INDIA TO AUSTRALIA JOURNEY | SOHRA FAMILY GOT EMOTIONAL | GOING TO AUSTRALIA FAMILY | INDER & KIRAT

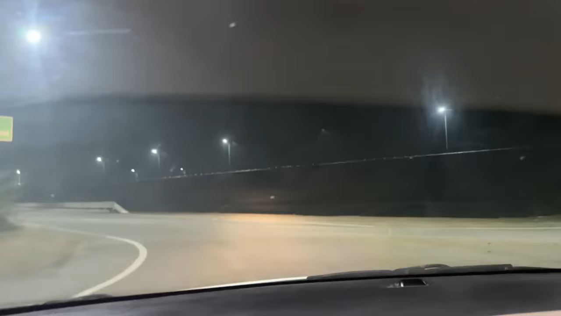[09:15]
ਪਿੰਡਾਂ ਵਿੱਚ ਜੀ ਆ ਕੇ ਆਉਰੋ ਚੜ ਰਿਹਾ ਹੁਣ ਨਾਲਵਾੜੀ ਰੋਡ
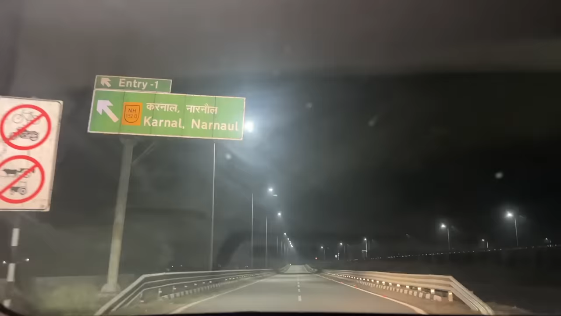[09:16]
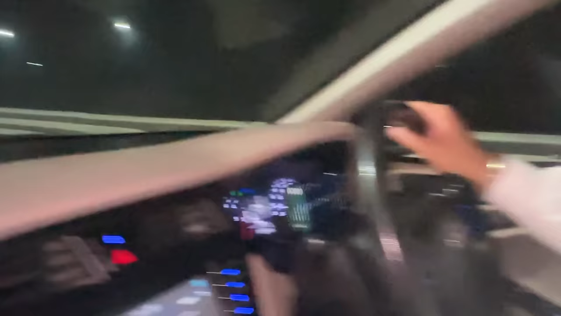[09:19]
ਬਸ ਹੁਣ ਇਹ ਤਾਂ ਖੁੱਲੀ ਰੋਡ ਆ ਪੂਰੀ ਮੈਂ ਕਹਿੰਦਾ ਤੁਸੀਂ ਦੇਖੀ ਜਾ ਇਹ ਤਾਂ ਆਸਟ੍ਰੇਲੀਆ ਮਾਫ ਕਰਦੀ ਆ ਇੱਥੇ ਨਾ ਇੱਥੇ ਫੋਨ ਲੱਗੇ ਹੋਏ ਨੇ ਜੇ ਕੋਈ ਫੋਨ ਕੋਈ ਦਿੱਕਤ ਆ ਜਾਂਦੀ ਹੈ 2-2 ਕਿਲੋਮੀਟਰ ਦੇ ਇਹ ਤੁਸੀਂ ਫੋਨ ਕਰ ਸਕਦੇ ਉਹਦੇ
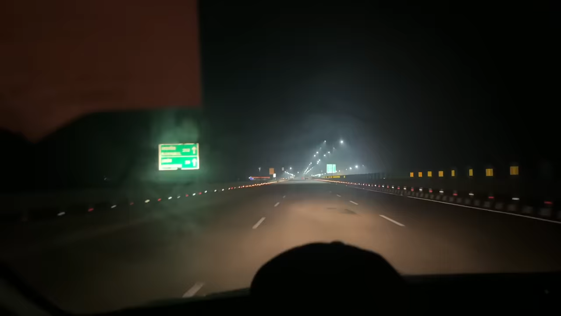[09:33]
ਰੈਸਟ ਏਰੀਆ ਵੀ ਬਣੇ ਹੋਏ ਨੇ ਉਰੇ ਆਮ ਢਾਬੇ ਢੁੱਬੇ ਨਹੀਂ ਹੈਗੇ ਅਤੇ 100 ਕਿਲੋਮੀਟਰ ਬਾਅਦ ਰੈਸਟ ਏਰੀਆ ਆਉਂਦਾ ਮਤਲਬ ਹਾਈਵੇ ਦੇ ਹੀ ਇੱਥੇ ਬੰਦਾ ਆਰਾਮ ਨਾਲ ਆਪਦੇ ਰੈਸਟ ਕਰ ਸਕਦਾ ਥੋੜ੍ਹਾ ਬਹੁਤਾ ਸੌਂ ਵੀ ਸਕਦਾ ਬਾਕੀ ਵਾਸ਼ਰੂਮ ਵਗੈਰਾ ਸਾਰਾ ਹੈ ਨਾ ਅਤੇ ਖਾਣੇ ਦੀ ਸੁਵਿਧਾ ਵੀ ਹੈਗੀ ਹੈ